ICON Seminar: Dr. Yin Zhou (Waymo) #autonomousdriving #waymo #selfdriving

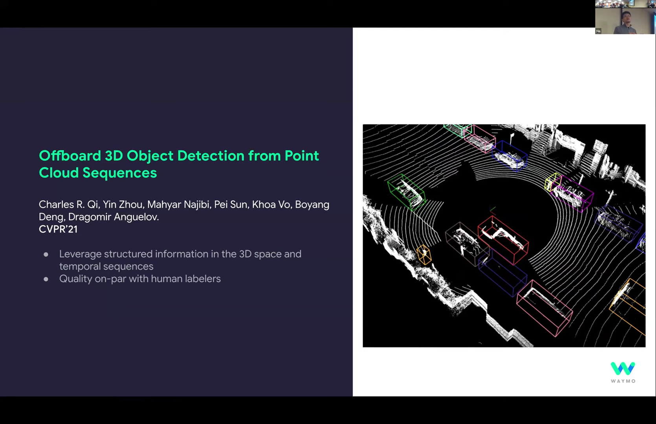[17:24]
As you can see in this video, our system is able to generate a very high quality and consistent auto labels across all the frames. This will be used as a supervision to train our object detection model. So our core idea is that, you know, when the self-driving car is moving in the environment, we can see different aspects of the same object. And if we can, you know, aggregate, integrate different viewpoints, we will be able to complete its shape. And then it will be a much easier job to put an accurate bounding box to cover this object.
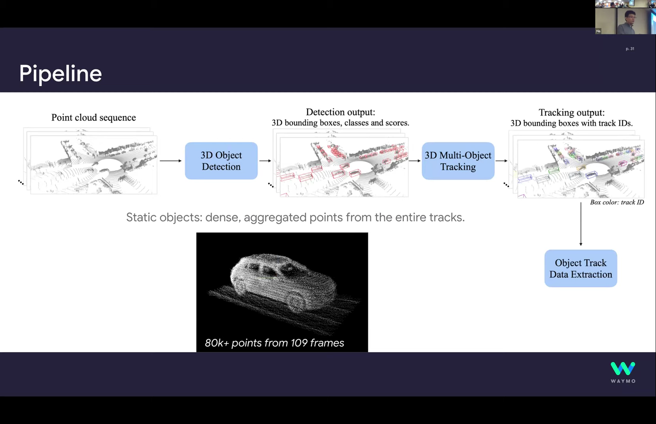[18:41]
So we, in order to achieve the best possible auto labeling quality, we use a divide and conquer approach to separately handle completely static versus dynamic object.
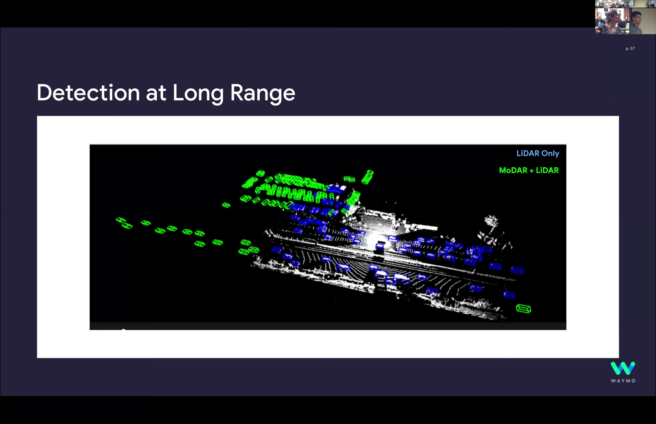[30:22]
So by combining our modar method with our state-of-the-art detector,
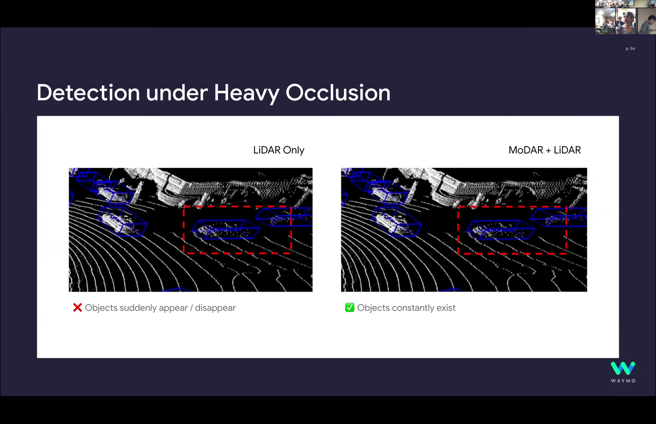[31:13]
Because I didn't say anything in between. Oh, there is a vehicle. So our vehicle is over here. So you can see this vehicle. Oh, that one. Oh, our vehicle is on the left. Okay. Yeah.
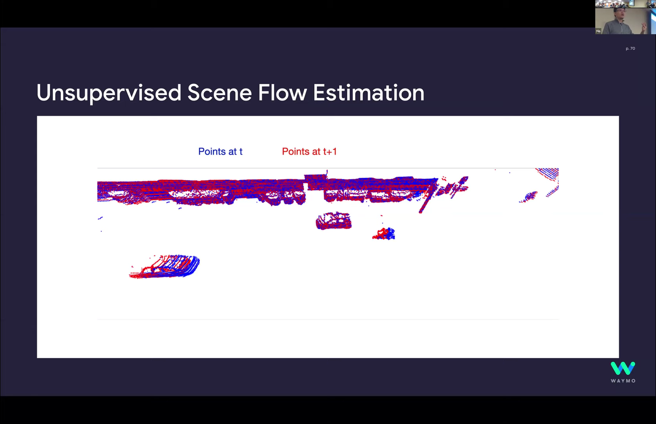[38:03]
you can expect the point on this object will drift when you look at the future timeframe. And if the scene flow estimation is accurate, then it should be actually matched to actually observe the next frame point cloud. And now we can overlay the predicted point cloud in t plus one. As you can tell, the predicted green points almost match exactly to actually observe future point cloud.
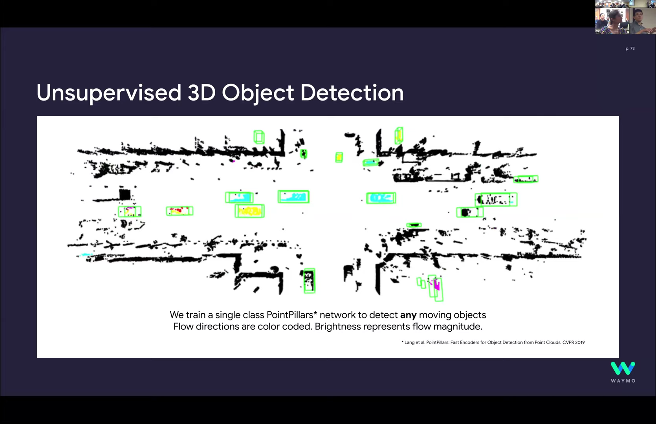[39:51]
Notably, there's still quite some room to improve. For example, you can see there's a lot of jitter or scattered noise boxes produced. And I will talk about another work, more recent work, that can better handle these cases. So we find that this approach can even detect, auto label, some of the missed ones in our human crafted WIM Open dataset. This is an example. You can tell there's a person pushing a stroller. Somehow there's no bounding box created for the stroller.
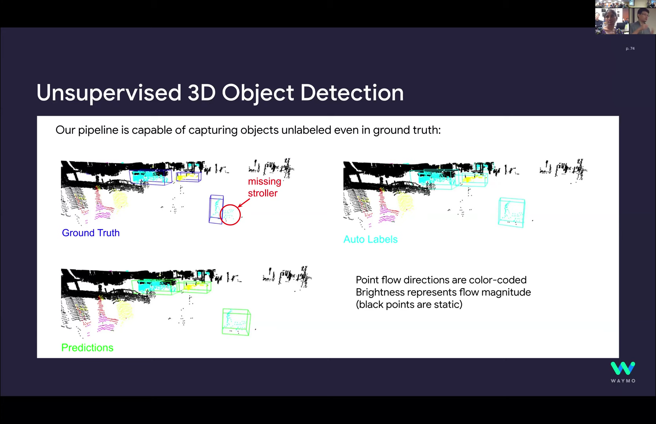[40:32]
Our algorithm is able to detect these two objects are moving all together and can feasibly place a bounding box covering both of them. And as a result, a detector trainer with our auto label is also able to localize both of these objects safely and physically. Like I introduced earlier, our goal of developing this fully unsupervised auto labeling and training paradigm is not to replace human supervision.
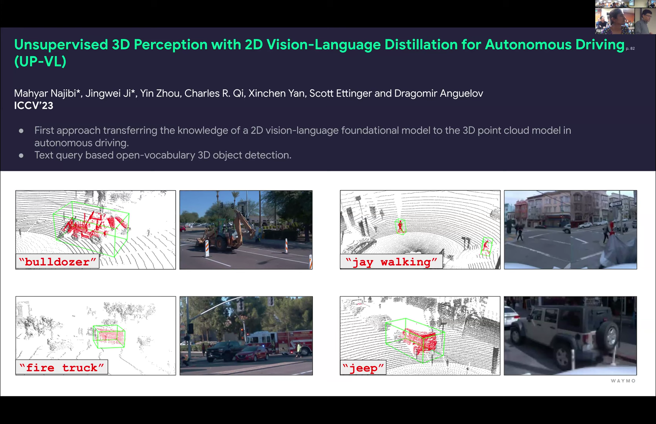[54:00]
But the model is able to understand the motion attributes from these texts and only localize these jaywalking pedestrians. So this is the true power from the vision language model.
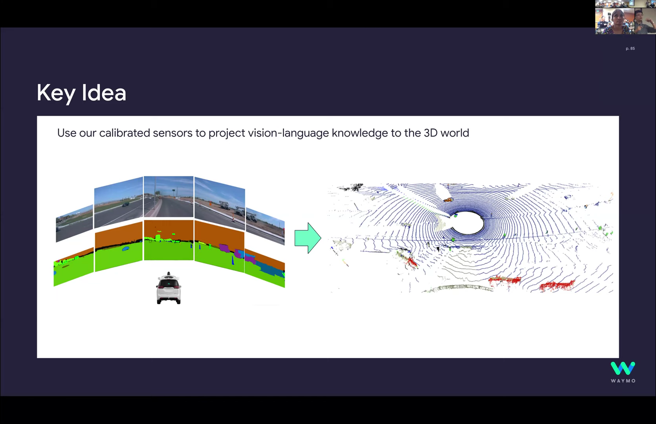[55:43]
we can associate feature information from the feature map of a camera, a vision language model, to each lighter point. In this way, we have built a bridge from 2D foundational world to a 3D model world. So our pipeline is actually quite straightforward.